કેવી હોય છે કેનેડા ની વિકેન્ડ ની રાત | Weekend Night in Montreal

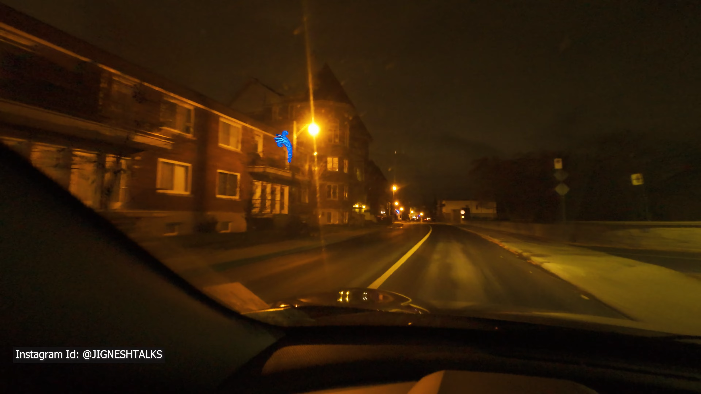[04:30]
नदीना किनारे किनारे छा रोड छे आबाजू रिवर छे फरन्तु जोवा
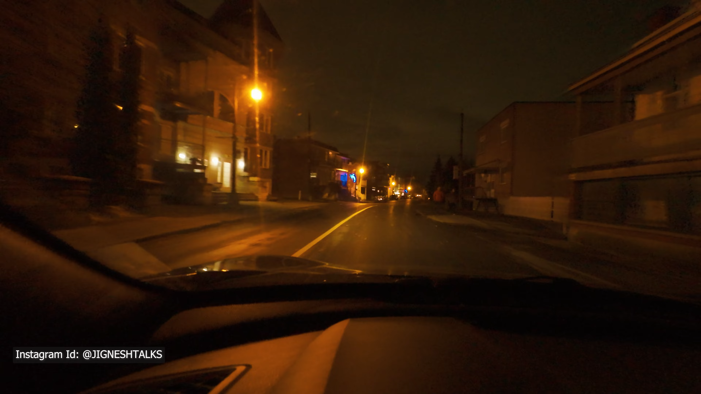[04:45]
आशान आर्किटेक्चर भाव मस्क शाँ अरण बदूक शाँ चाही तो अना कर्मा आशान काई क्रिस्मसनों डेकोरेशन
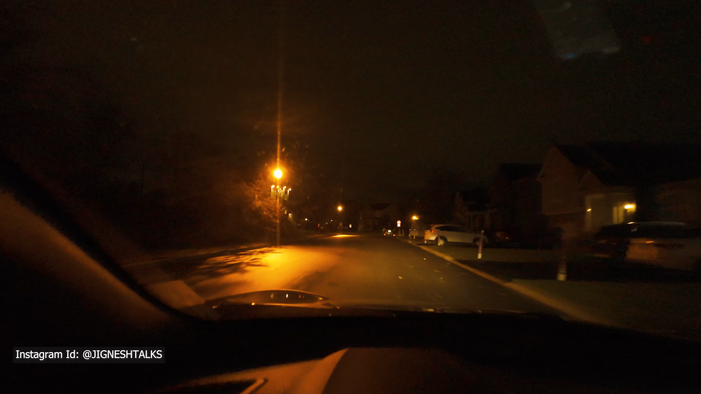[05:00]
चाहलो करती तो आना मौंट्रियल नी बार्न इरिया थे अना उयास नी बदर हो ने चुमा आ अए अरिया जिला इथी उज्टनी गोडन नजीक था है।
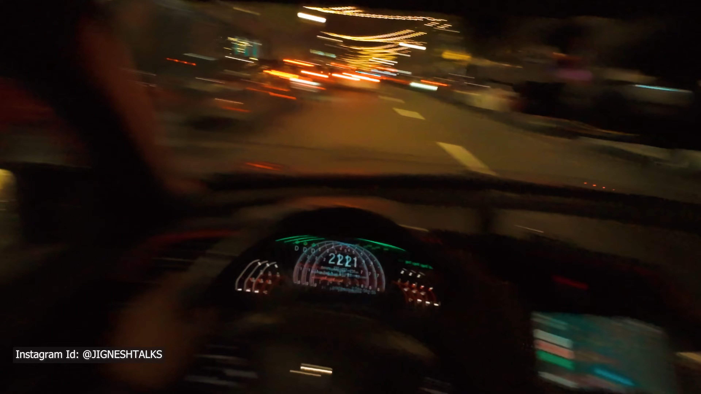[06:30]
आछे ने सेंट लोरेंस स्ट्रेट छे
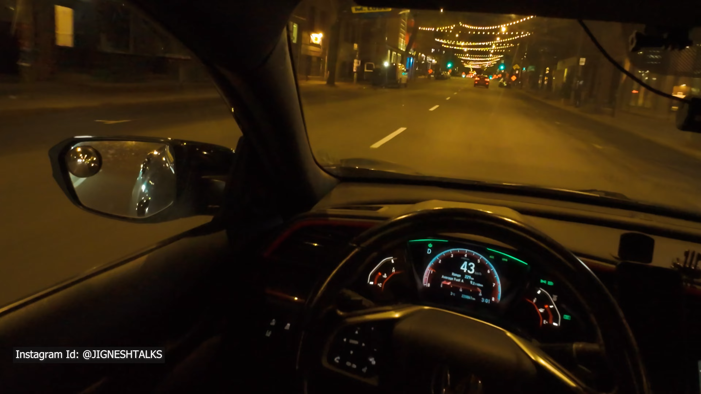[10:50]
या रोड़ू पर शान बस भी रातना समय फरती होय शान अन बसनी फ्रिक्वेंसी भी राते बदार शान तो मित्रों आँ खे मौन्ट्रीएल